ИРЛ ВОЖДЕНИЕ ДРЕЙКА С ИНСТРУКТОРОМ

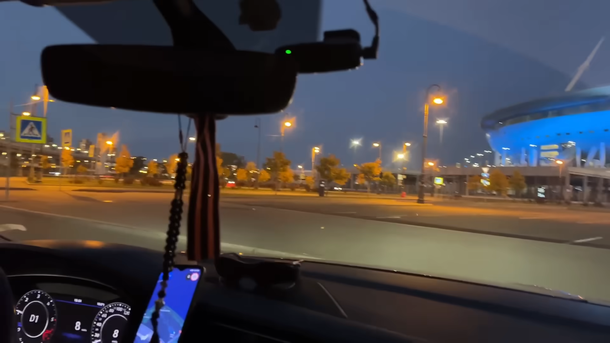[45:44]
Поверните направо, а затем через 100 метров поверните налево. Так.
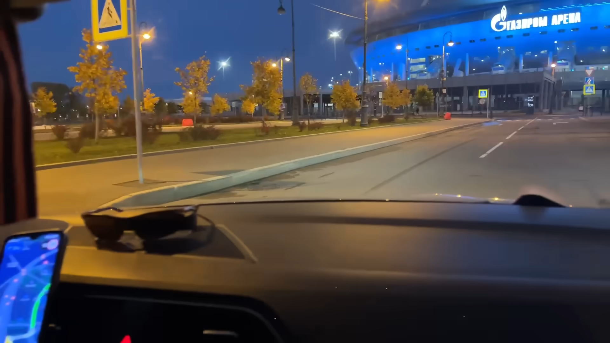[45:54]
Да, подожди, он пересчитает, что нам там... Где мы, что мы? Сейчас. Куда? Налево. Поверните показывает. Налево. Ладно. О, ученик.
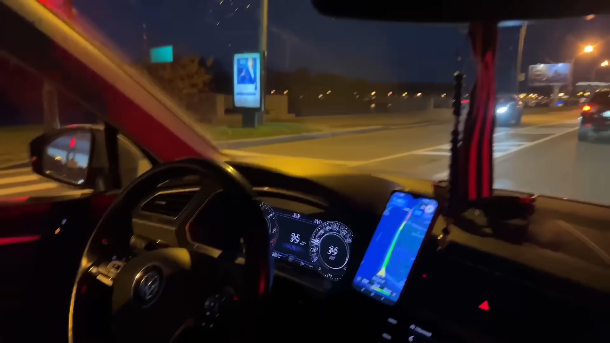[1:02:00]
Вперед! На! А вон это телевышка. Справа. Это был хит It Goes Like На-на-на диджея и продюсера Пегги Кул. Почему он так говорит кринжово? Я не могу. А кринж, знаете, что такое?